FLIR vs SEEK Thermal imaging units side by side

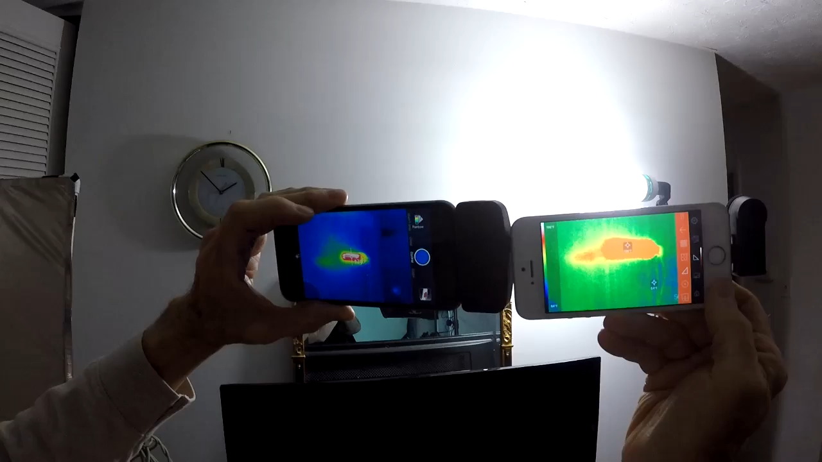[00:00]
On the right is the Seek, and on the left is the FLIR.
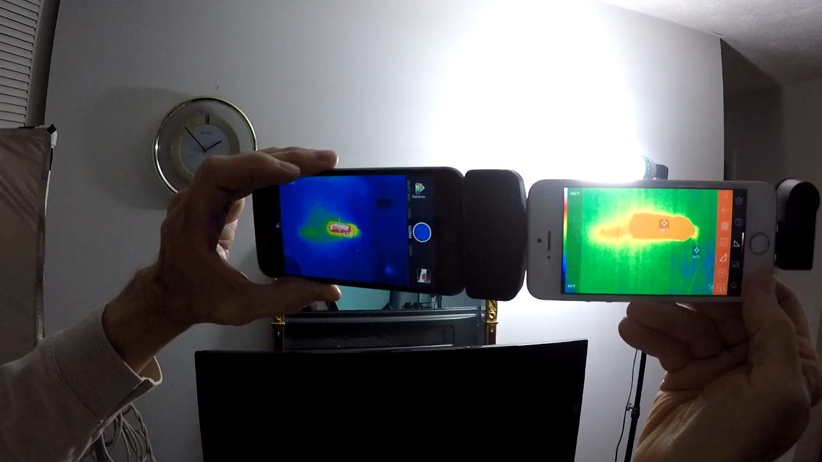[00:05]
Now let me stick a handprint over here on the left wall.
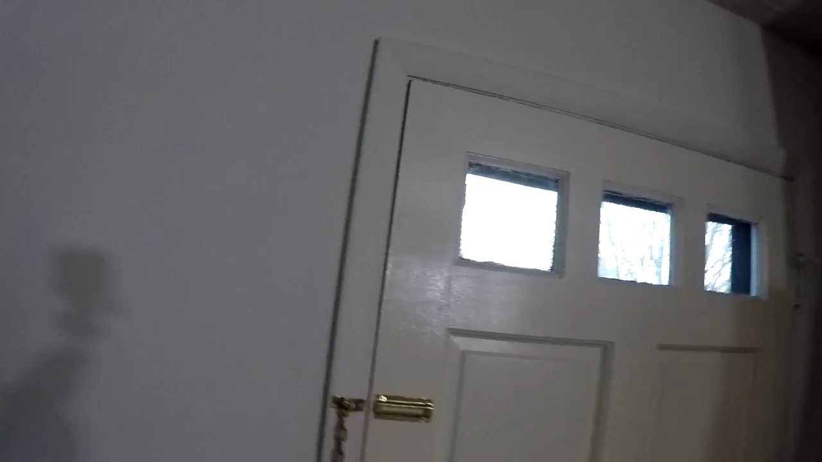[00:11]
Okay, now let me step back. You get in a little closer. There we go, that's good enough. That's the Seek.
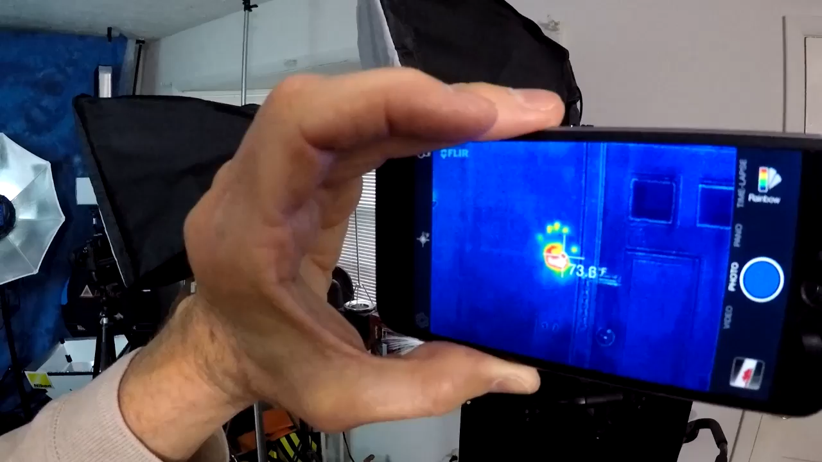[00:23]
That's the FLIR. This is with the visible camera off,
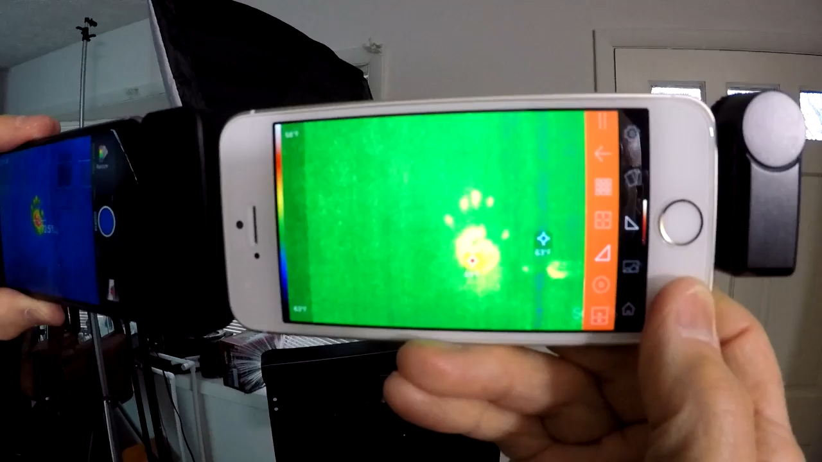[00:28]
and only the thermal lens on, which is connected to the base port.
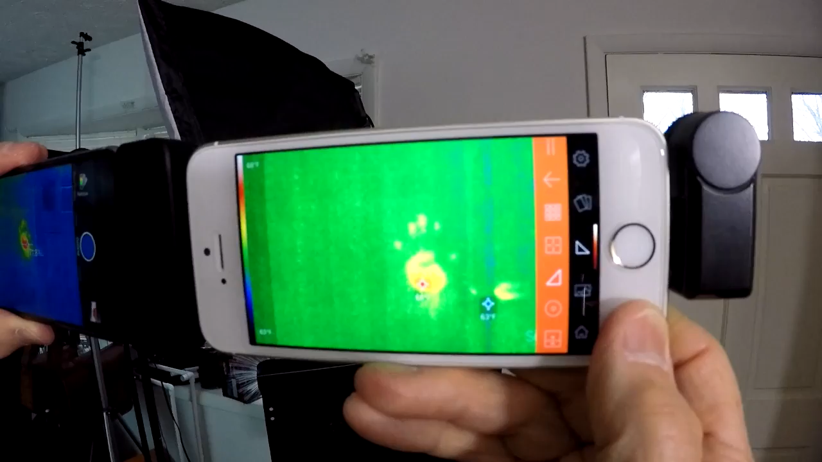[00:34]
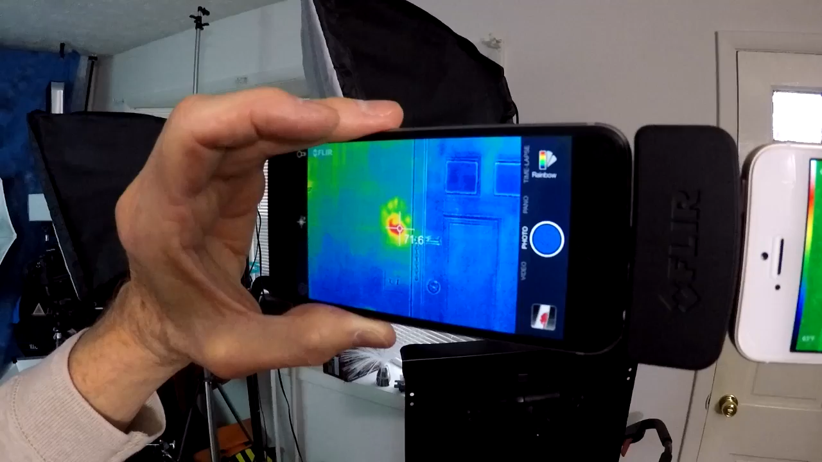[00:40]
This is using the FLIR lens and the optical lens as overlay.
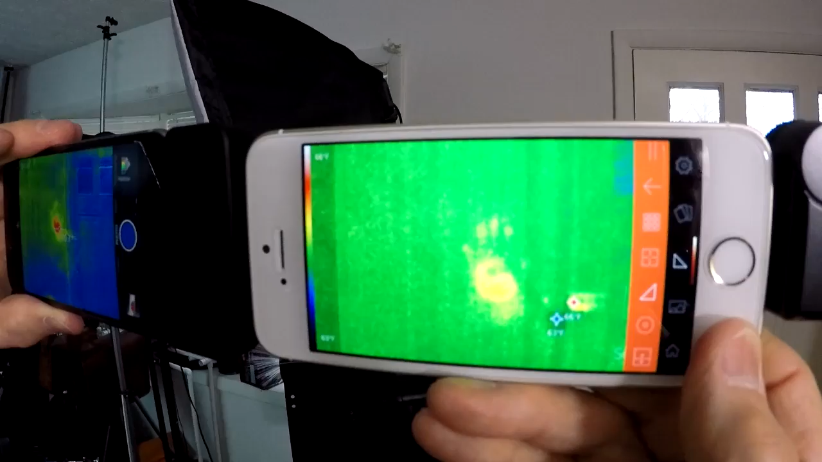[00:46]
What about in the rafters? There should be my cold spot, yeah, down a little lower.
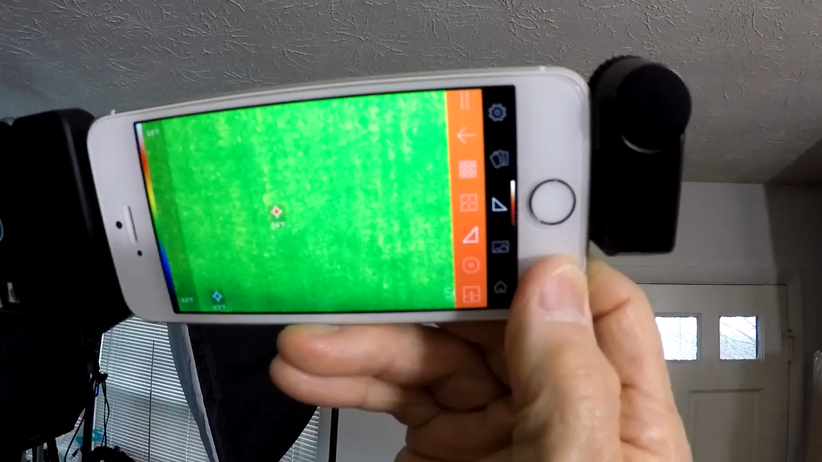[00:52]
There. Cold spot for the rafters.
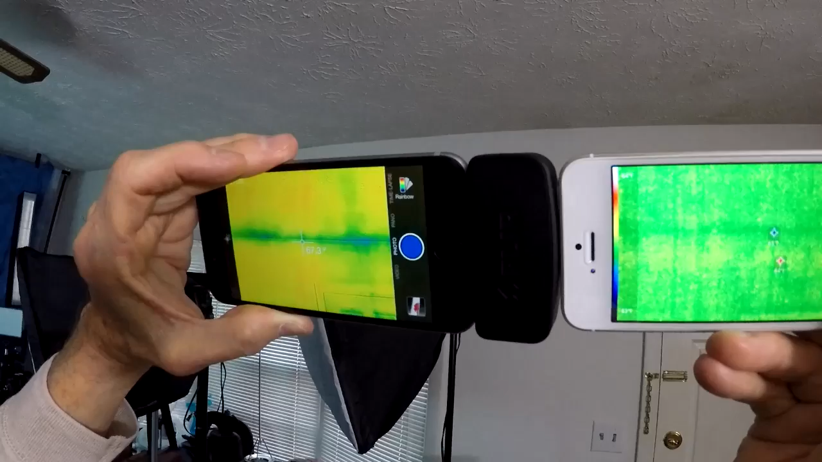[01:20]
I know the FLIR unit base price is $250, and the Seek unit right now has purchased it for, what, $180? $188. That seems to be the average, so about $60 cheaper, basically.
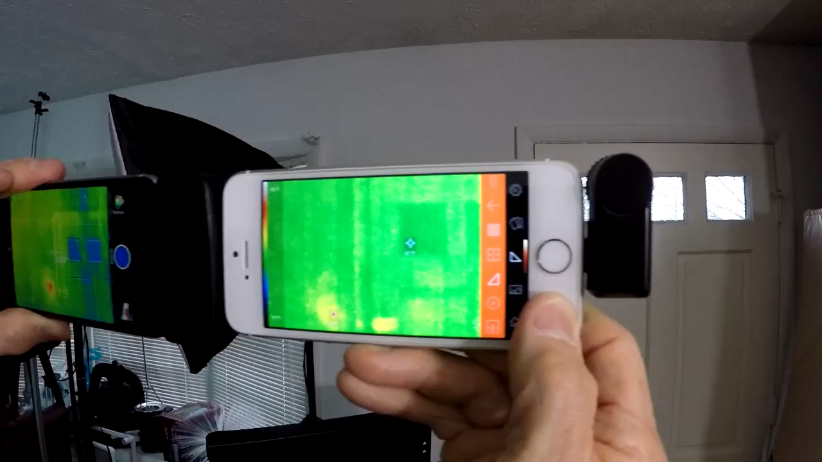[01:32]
Oh, also, the FLIR unit, you have to charge the unit. The Seek unit gets its power off the iPhone itself, so that's a big advantage. The temperature range on the Seek is minus 40 to 600-something.
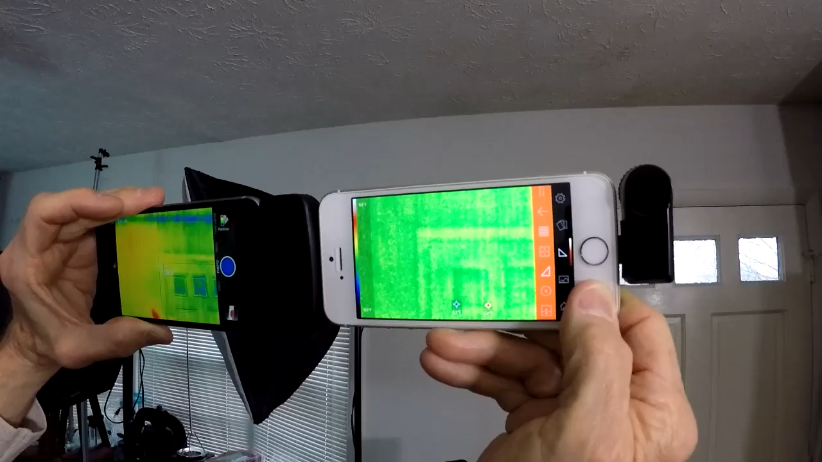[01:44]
On the FLIR, it's minus 4 to 212 degrees. Thank you, yes. Thank you all. And you look for it to the